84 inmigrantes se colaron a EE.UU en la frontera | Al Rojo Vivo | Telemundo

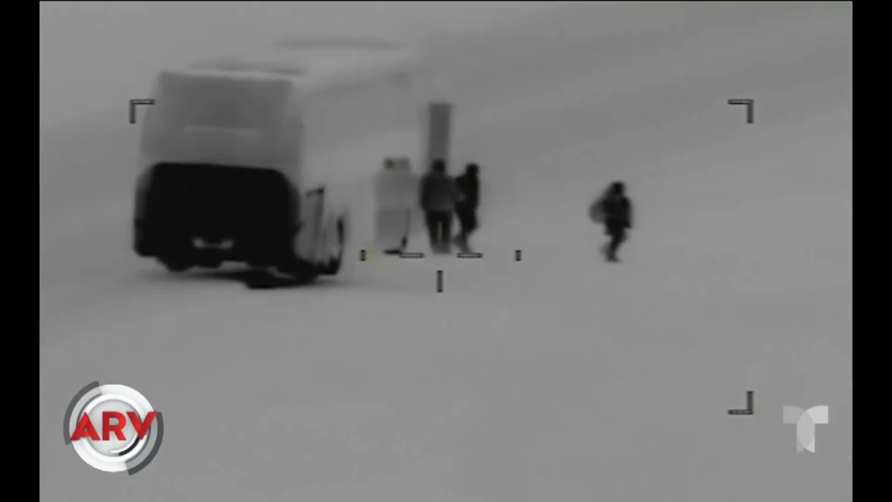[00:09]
Lograron documentar todo a los inmigrantes bajándose de un autobús. Esto fue en plena madrugada.
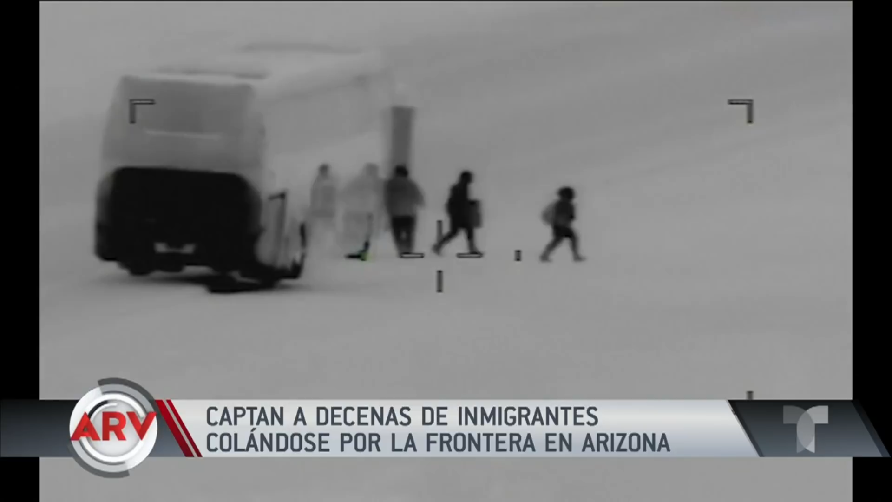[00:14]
Y minutos después pasan por debajo de una barda en la frontera por la parte de Arizona para adentrarse en suelo estadounidense.